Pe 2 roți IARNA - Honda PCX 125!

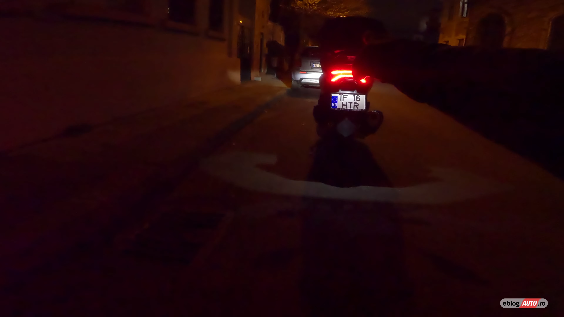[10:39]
Pe PCX-ul de 125 Se pare foarte tare stopul acesta asa un pic in X Ma duce cu gandul la ceva din Star Wars,
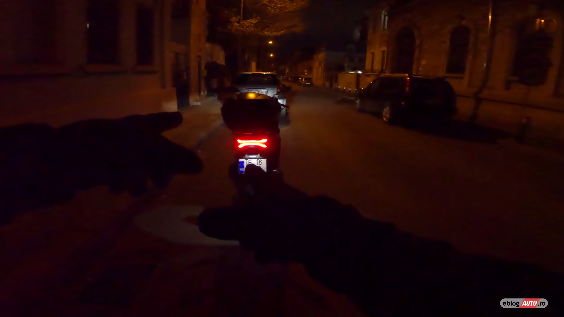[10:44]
nu stiu de ce Ca idee noi acum suntem pe niste strazi iluminate destul de ok Pe masura ce vom intra pe niste straduțe mai putin
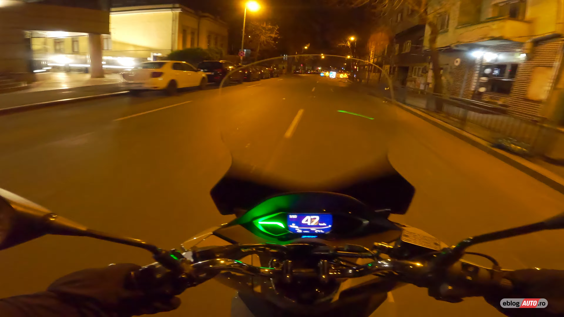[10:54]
luminate O sa vedeti cat de bine se vede in fata Iata facem dreapta aici, dar vedeti e aproape... Nu vezi nimic,
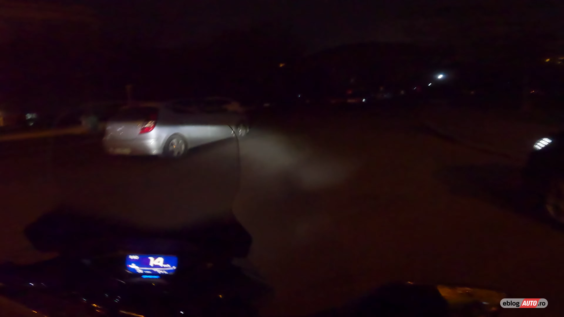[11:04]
desi e parcarea de langa sala palatului E foarte slab iluminata Si asta e doar lumina scooter-ului, uitati cat de bine bate acolo in cladire
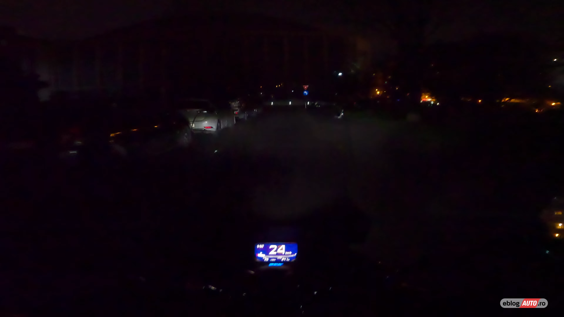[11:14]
E super bine, e o lumina alba, foarte frumos imprastiata
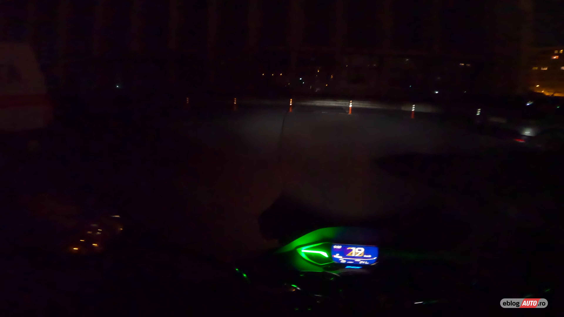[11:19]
Semnalizare Asa cand auzi scooter de 125 Te gandesti ca Nu va ilumina prea bine
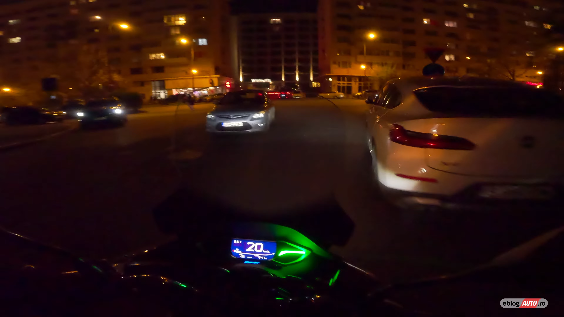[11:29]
ambientul in fata ta atunci cand mergi in noaptea Dar iata nu este cazul Bordul,
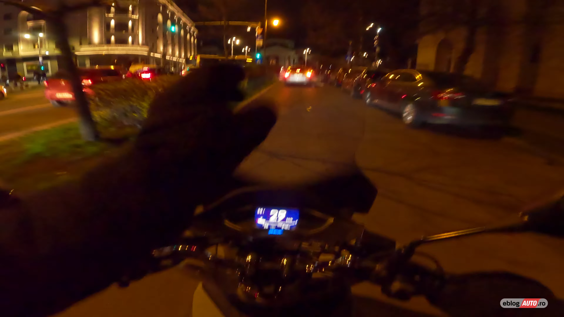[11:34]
mi se pare ca iti pune in evidenta exact informatiile de care ai nevoie Si anume,
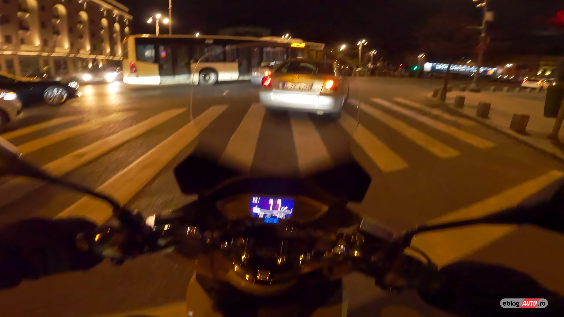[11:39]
dupa cum vedeti acolo viteza foarte mare Si evident nivelul carburantului